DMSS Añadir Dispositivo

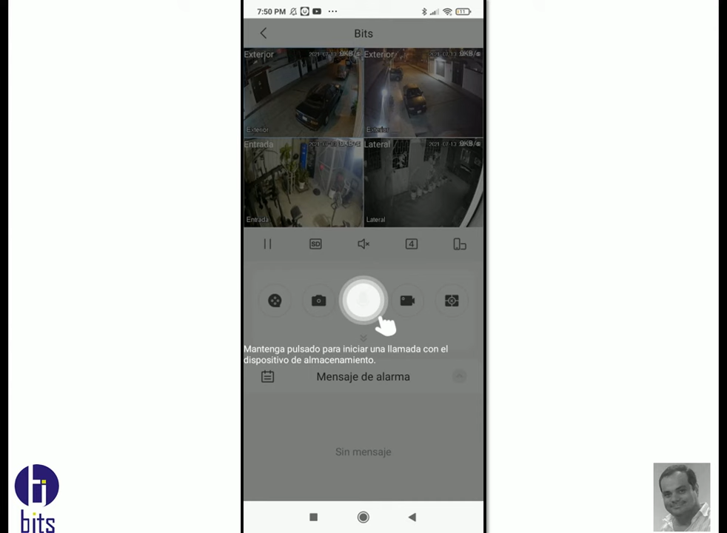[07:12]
por primera vez las cámaras me sale por primera vez las cámaras en este caso tengo cuatro cámaras los siguientes vídeos vamos a ver las funciones más principales y veo que me sale en ese de cuando yo veo ese de el vídeo significa que está de baja calidad en las que lo que son las marcas de agua ellos tienen dos calidades de transmisión alta hd y tengo sd que es baja calidad sólo tiene dos transmisiones alta
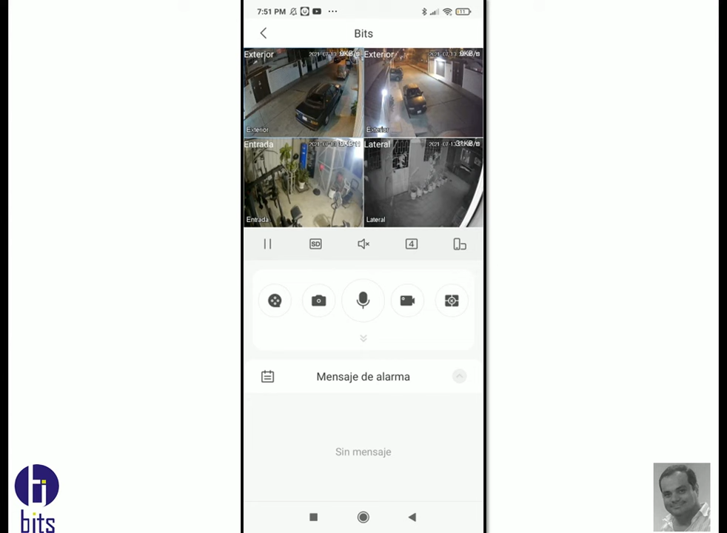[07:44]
y baja si hubiera sido otra marca por unibiu tiene alta media y baja en este caso sólo tiene alta y baja está transmitiendo en baja calidad ya lo vamos a ver